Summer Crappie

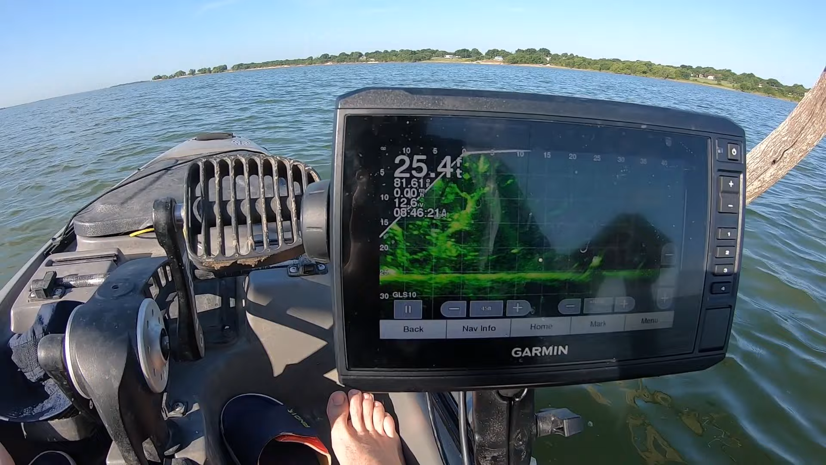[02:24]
all right y'all i hope this shows this justice but there are like so many crappie on this tree i mean so many crappie on this tree we're uh we're gonna see if we can catch them and even back behind me over here there's a bunch too